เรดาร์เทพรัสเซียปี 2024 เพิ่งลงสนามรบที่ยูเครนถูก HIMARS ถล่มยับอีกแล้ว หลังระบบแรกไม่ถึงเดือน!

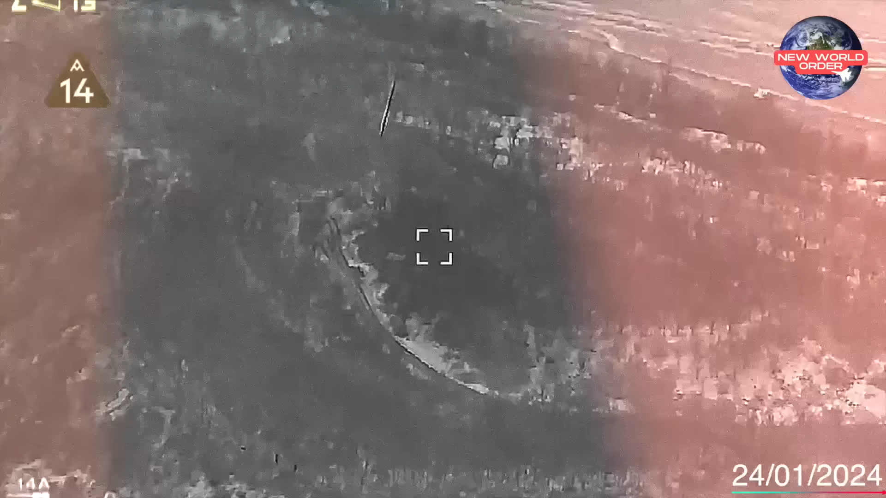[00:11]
ช่วงนี้ก็พบข่าวสั้นทันใจนะครับผมเราก็มาติดตามสาการการสู่รบ
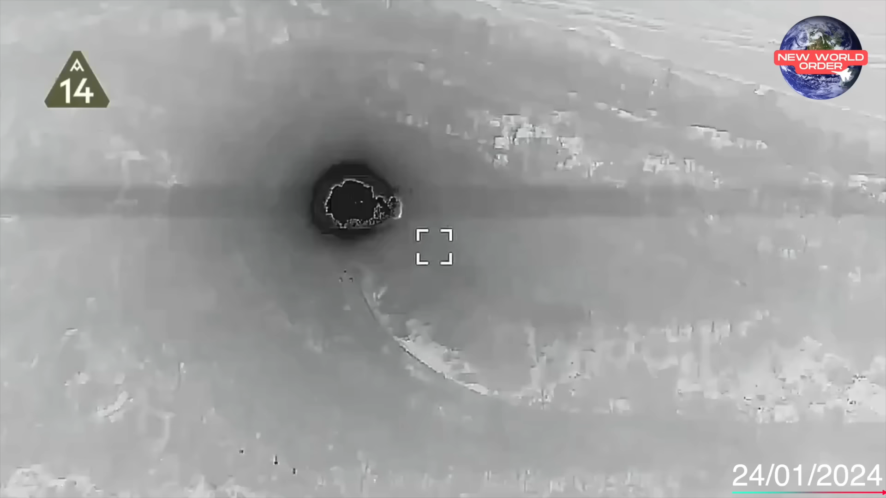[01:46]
อีกทั้งเพื่อนเพื่อนเนี่ยก็จะเห็นการระเบิดอีก 2 ครั้งที่เบินพื
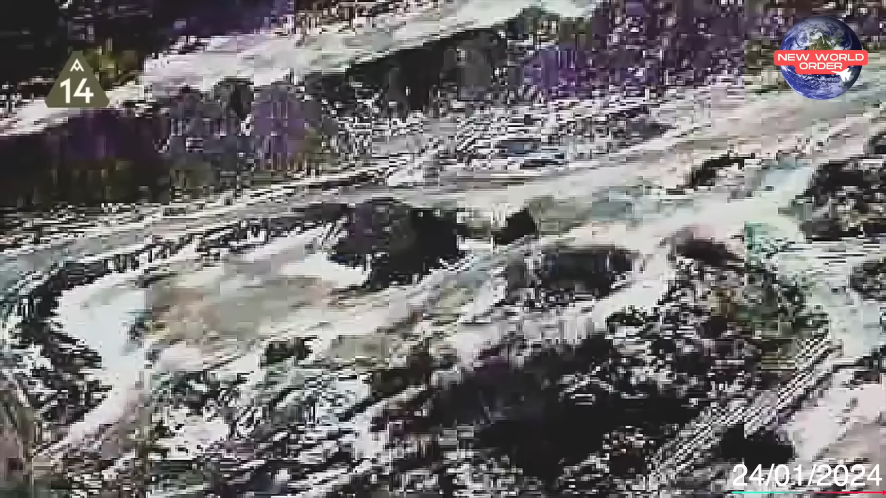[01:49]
้นที่ต่างกันแอดก็มีชวนครับว่ามันเป็นการโจมตี
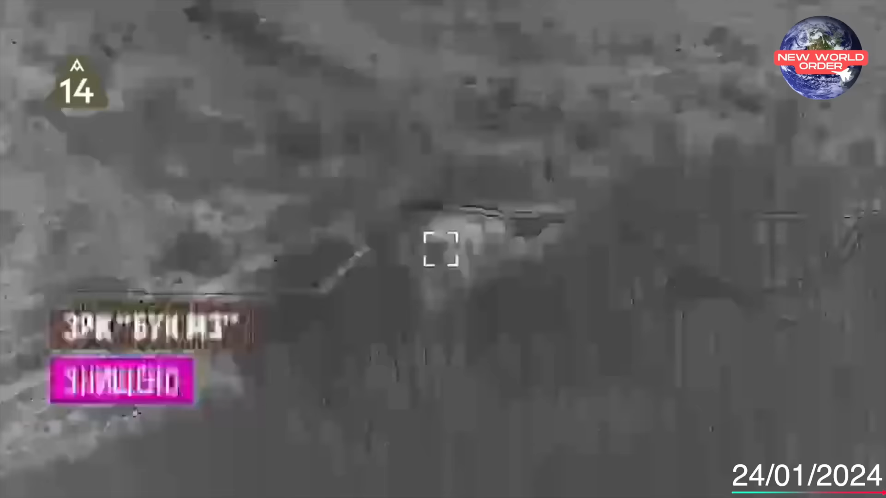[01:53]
อะไรจ
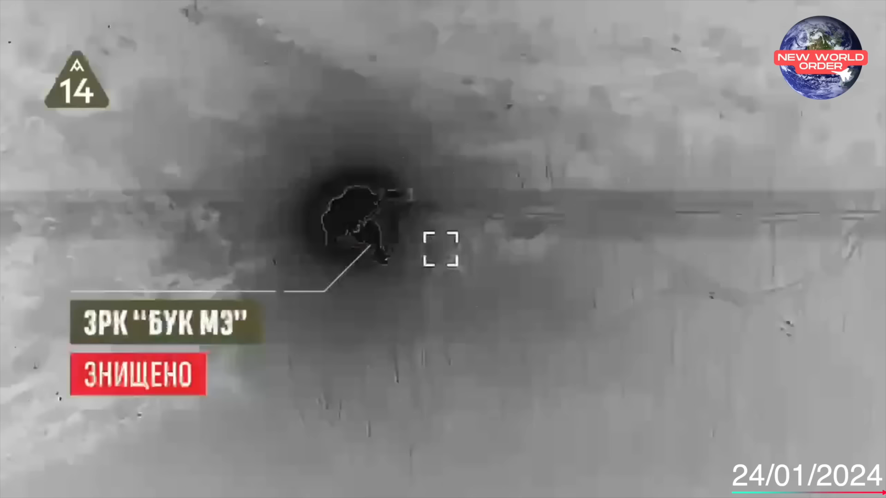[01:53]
ากนั้นจะระบบต่อต้านอากาศยานแบบบุ๊ก M3 ของทหารละเสียมันก็ได้เกิดมีการระเบิดเกิดขึ้น
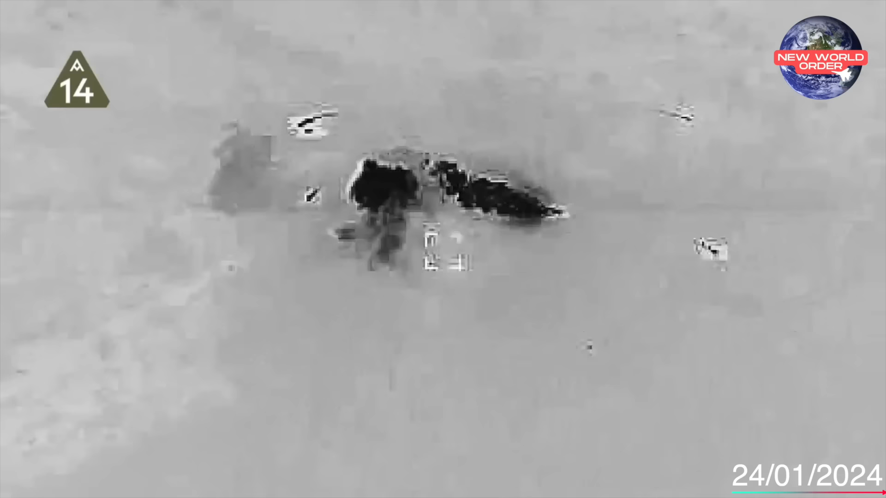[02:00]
ซึ่งบุ๊ก M3 ระบบนี้มันก็น่าจะเป็นบุ๊ก M2
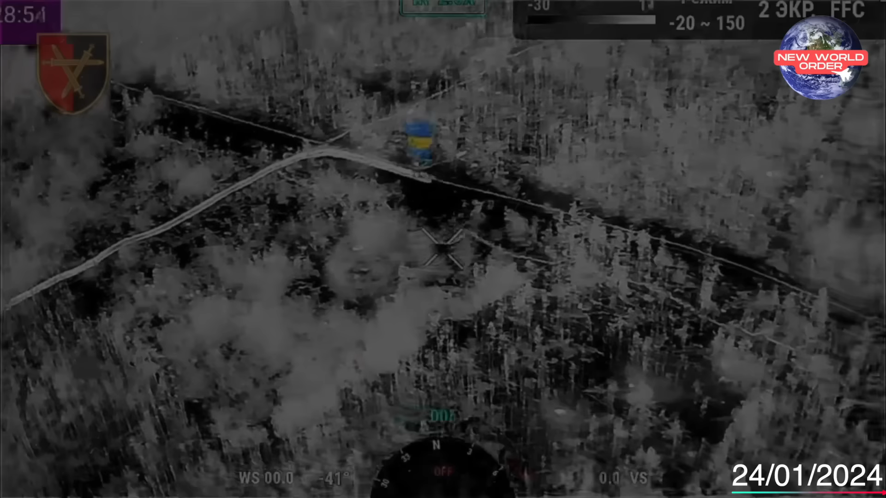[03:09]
เหตุการณ์ต่อมานี่ก็เป็นการใช้เจ้ารถถังแบบที่ 64 บีวี
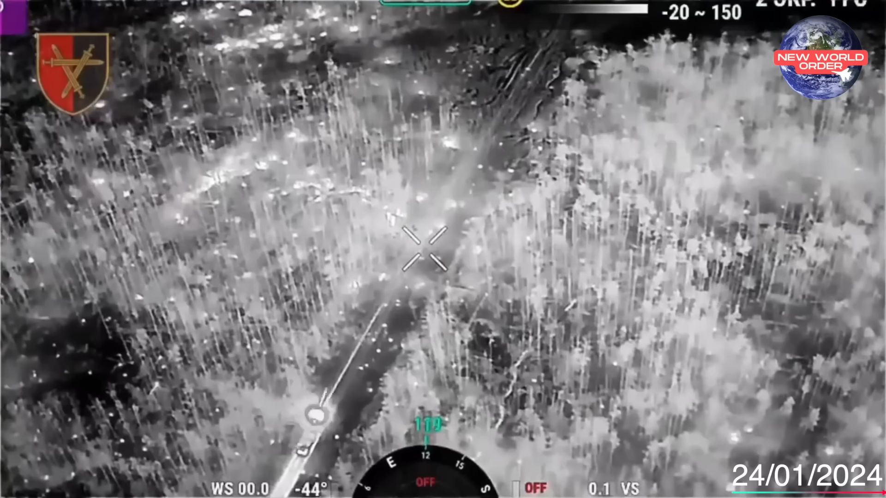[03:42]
ซักษันโวรกระสุนย์ เข้าใสถหารรัศเตียที่บุญปараแห่งนี้เพื่อนๆก็เหยนควันข่ffic ม่อยกปลายกระบลอกปืนของมันได้ยางชัดเจนทธ
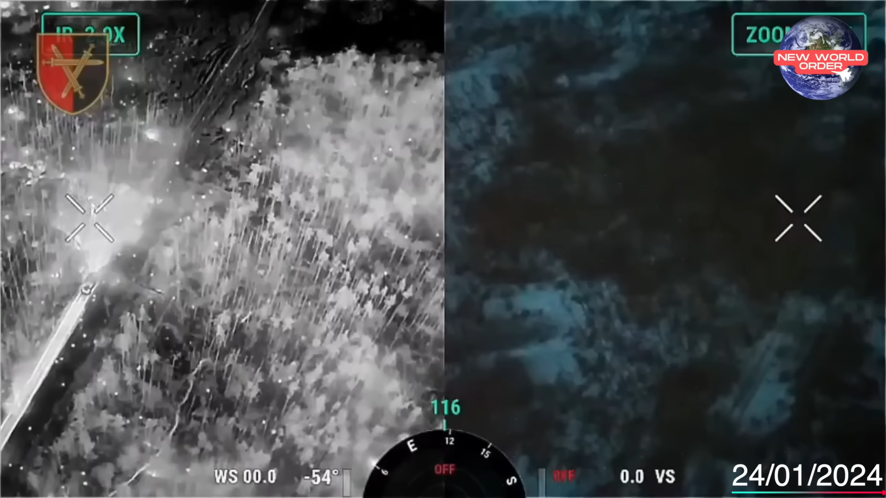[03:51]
ังแบบ T-
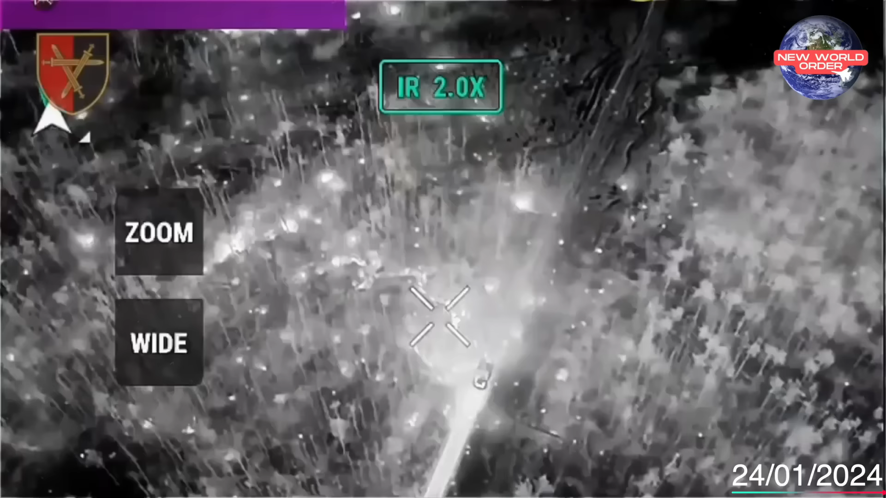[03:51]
64BV ของถหาร England คันนี้ flamingมันก็อย έχειเดินหน้ายิงทลมบท ขยี่ถหารรัศเตียที่บุญปากแห่งนี้อย่างหนักนวง ก๊าให้ถหารรัศourald � Fac näไม่รอดไม่เหลือแม้แต่คนเดียวโดยที่เจ้าโดนล่าระเวนสอนแน่มั้obil �あれน
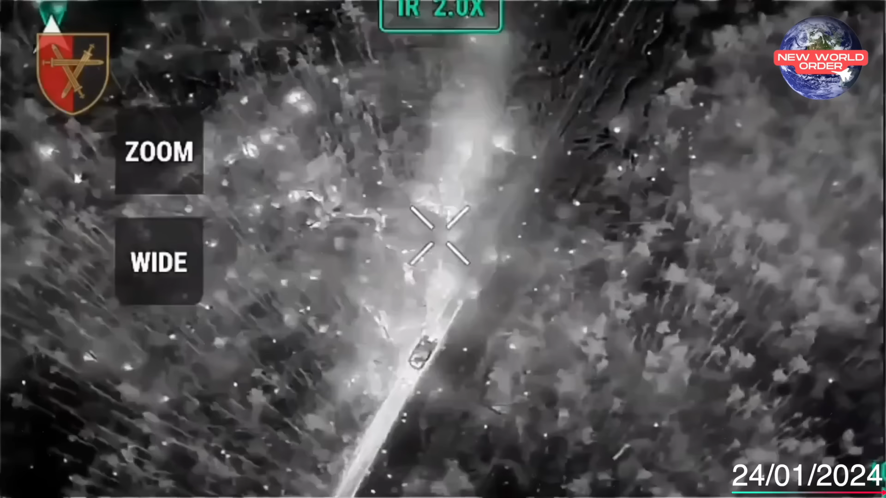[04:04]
มันก็คอยรายงานความเครื่อนไว้ของถหารราทเซียที่บรุ狂พื้นที่แห่งนี้แบบเรี้ยวทางใจอยู่ทางด้านบน
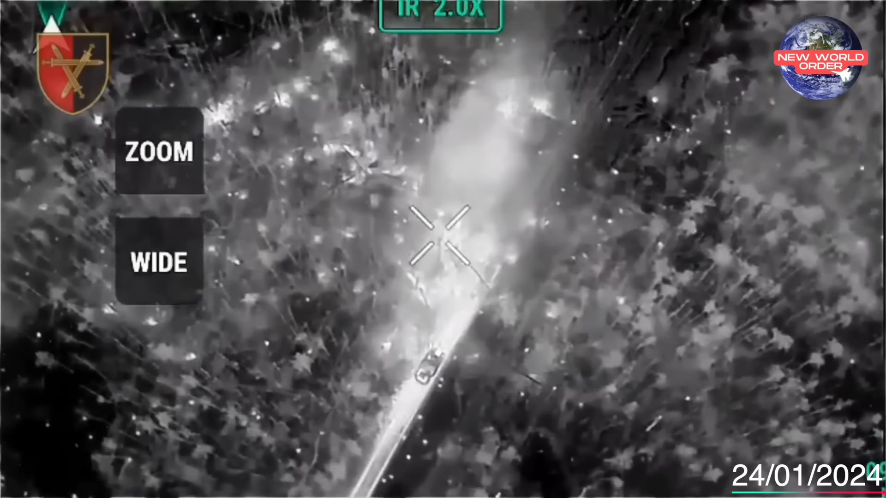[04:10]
Rigesay ว่า ไปลบอยู่ที่ไหนก็ไม่รอดเ
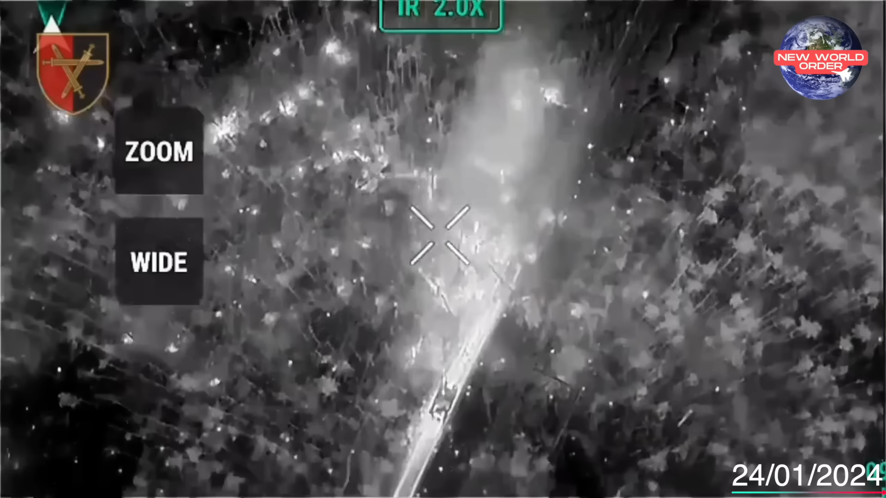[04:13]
นื่องใจเจ้าโดนยูเครรนตัวนี้มันก็handedก็ลองจับความร้อนติดตัวมาด้วยซึ่งเก่ารถถังแบบ T64BV
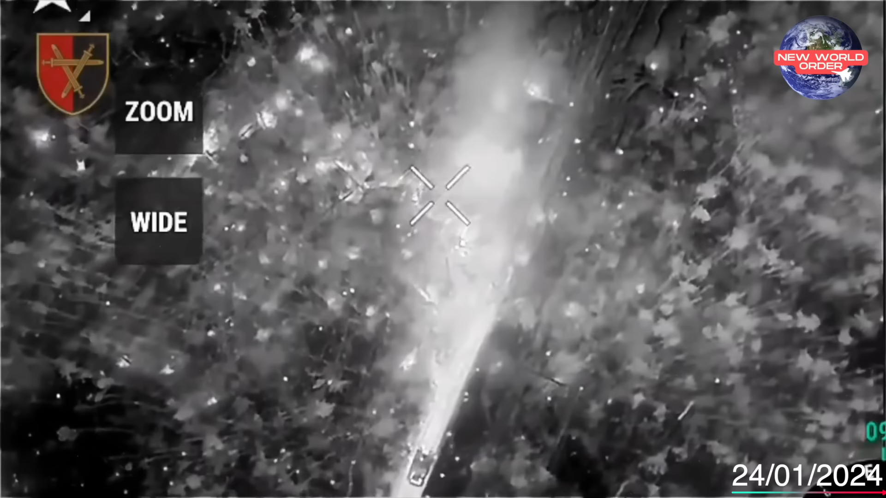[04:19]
ของธาหาร YKREN คันนี้
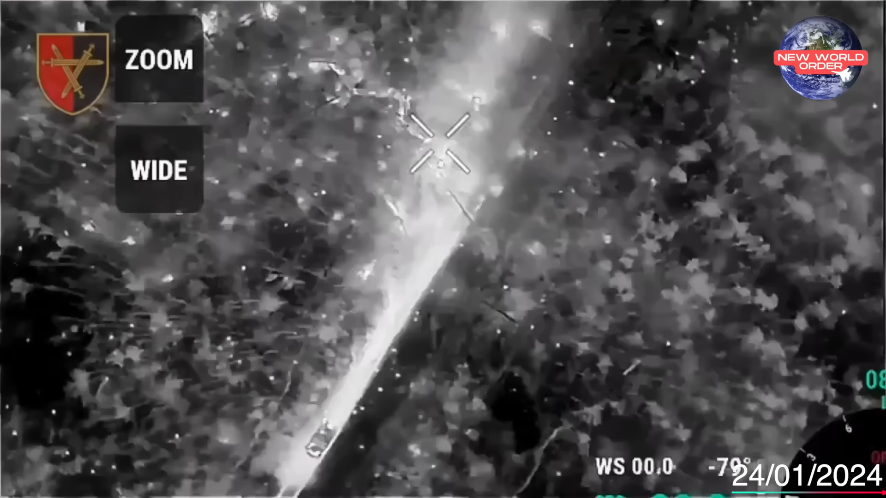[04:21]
มังก็ยังคงสันวกกรส
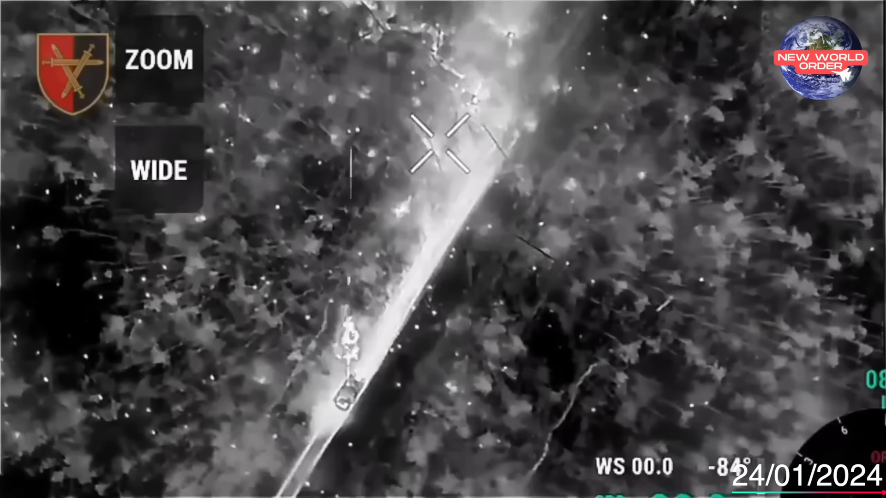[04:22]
ุนj์เข้าใสถหารรัสเซียอย่างต่อเนื่องต่อมานะครับ ให้เจ้ารถถังแบบ T64BV เนี่ย
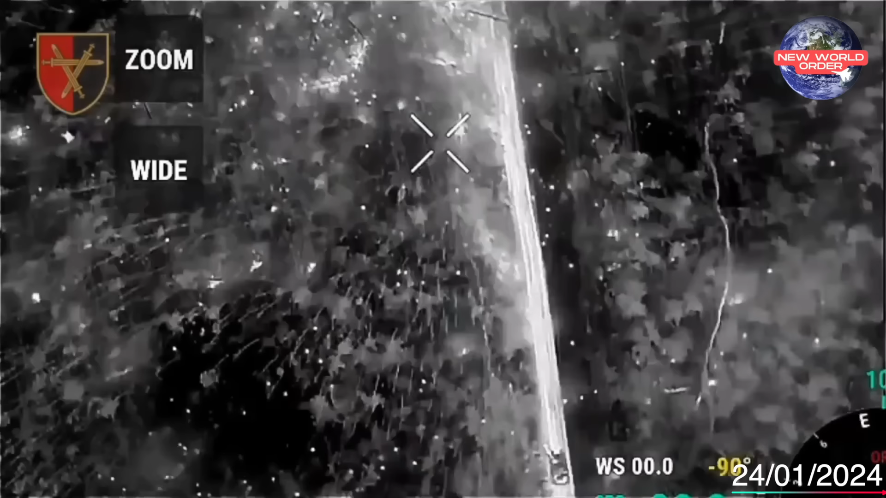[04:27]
มังก็ได้ทำการขับออกจากที่เกินเหตุไป
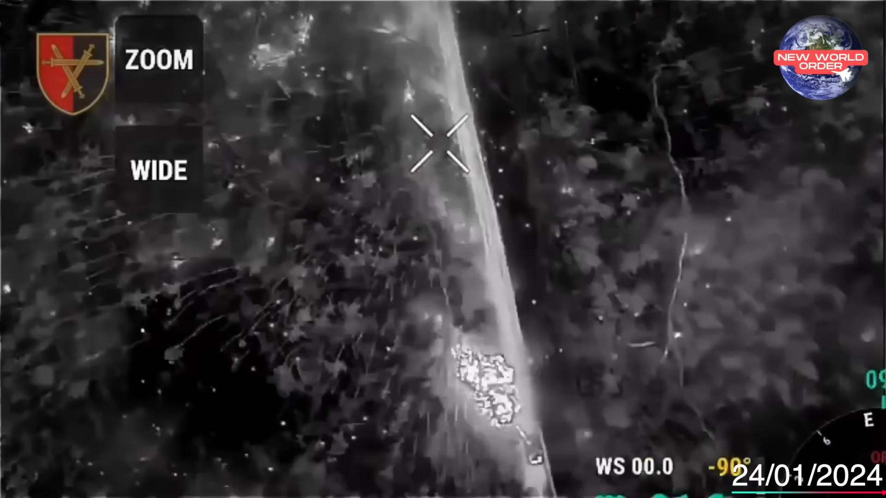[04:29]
สาเหตุก็น่าจะมาจากกรสุนของมันก็อ
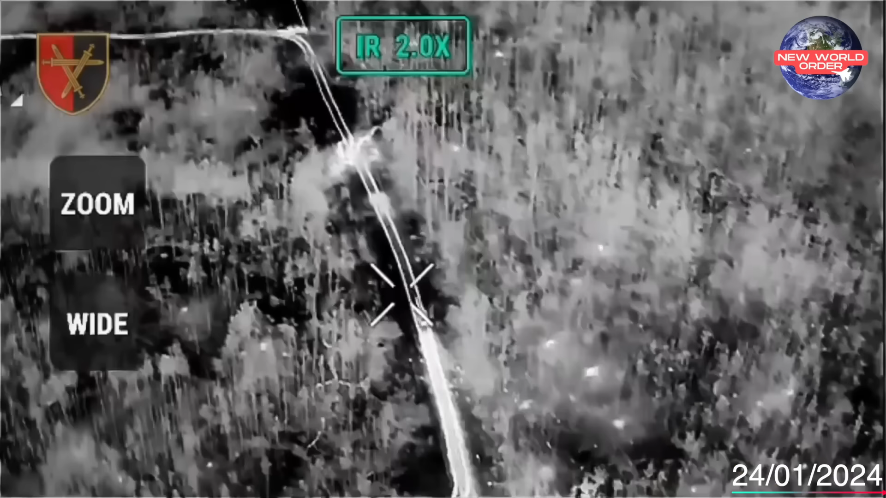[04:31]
าจจะหมดลงหรือว่าถหาร
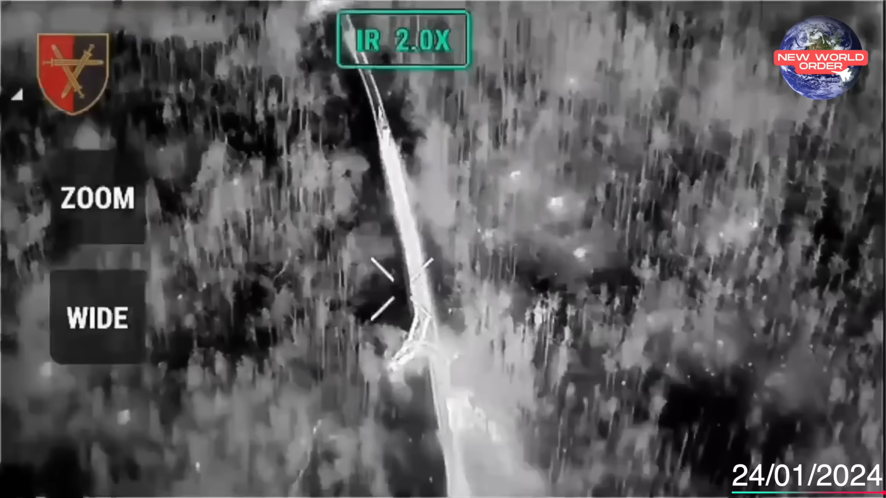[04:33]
รัสเสียที่บวนพื้นที่แห่งนี้ก็น่าจะเสียชีวิตไปหมดแล้วก็ได้นะครับแน่นอนนะครับว่าการโจมต
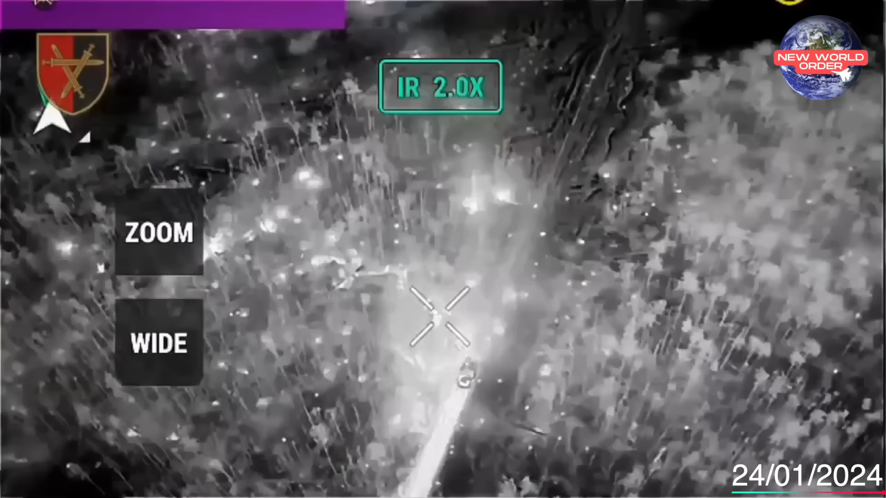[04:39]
ีครั้งนี้ถหารรัสเสียเนี่ยก็น่าจะได้รับบาทเจ็บสาหัสหรืออาจจะเสียชีวิตไปยกตีแล้วก็ได้นะครับผลงานนี้นะครับก็เป็นผลงานของกองผลน้อยยันกรอดที่ 32สถานที่เกิดเห็วเจ้าของคลิปเขาก็ Leonardo